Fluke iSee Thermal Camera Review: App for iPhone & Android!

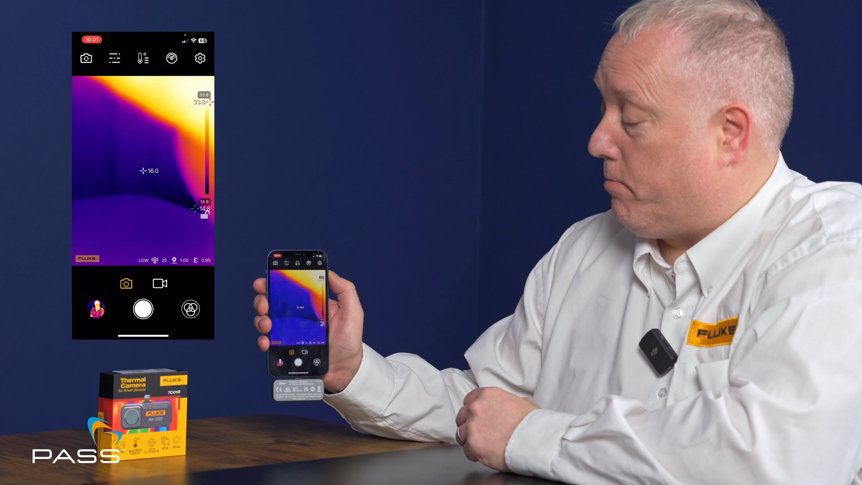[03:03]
And then across the top here, you can see that we have a number of different icons available. So, the first one being is the camera, whether you want to activate a camera. And it's going to put a little image, as you can see there, in the top there. And again, that's a picture-on-picture display. And we can turn that off as well. Okay? So, that's the first one. The next one along here is about the brightness and contrast, which, again, using the sliders, you can move to a position that's comfortable for yourself. I'll just turn that on.
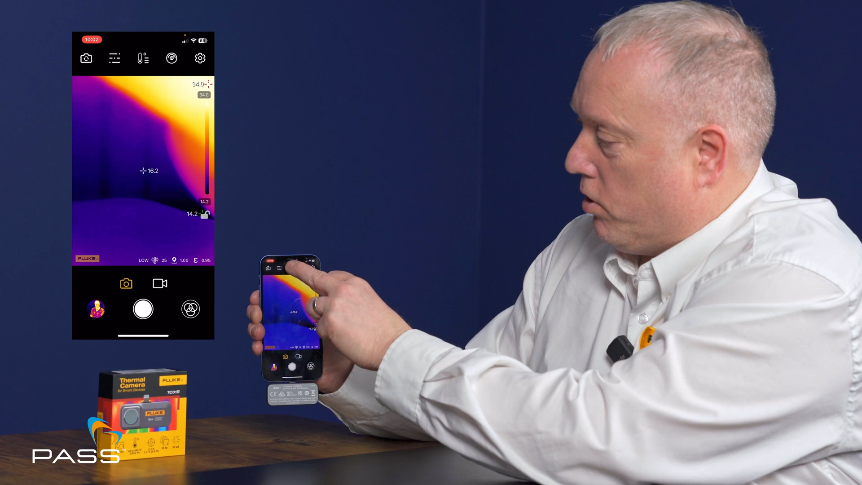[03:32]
The next one is about the measurement settings that we have. Now, we have a pointer on here where, again, we can just select this, and it will put various points onto there wherever you want to position them. And then, should you want to remove it, you can just touch it and then hit the delete key. And that would then remove that automatically.
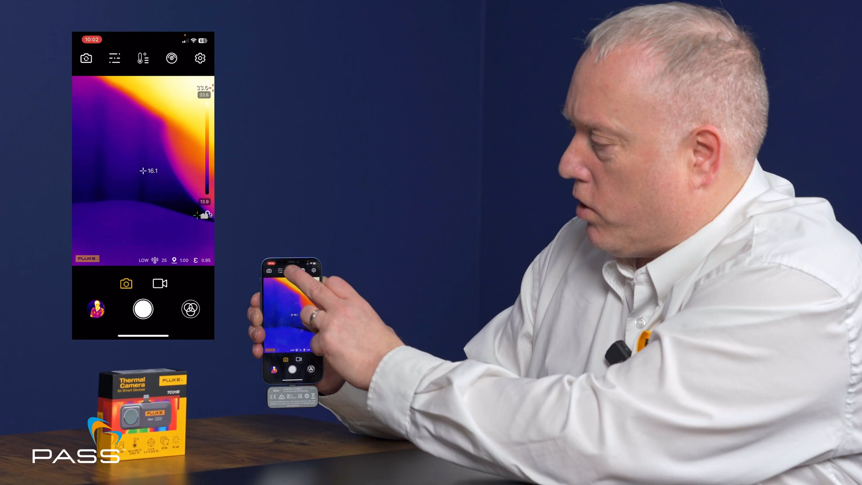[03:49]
Other ones that we've got on that setting there for the measurements is line markers. So, again, we have a line. So, again, we can slide that across, and it will give you the points and then the average temperature across those points there as well. Again, you can hit the delete should you want to remove that. The next one along here is about correction. So, this one will just auto-correct itself, and it's just a portion of the button, and then it will automatically do that. And then the final one you see here, which is your typical one for settings. Again, this is your personal settings. So, would you like it to be in auto-ranging?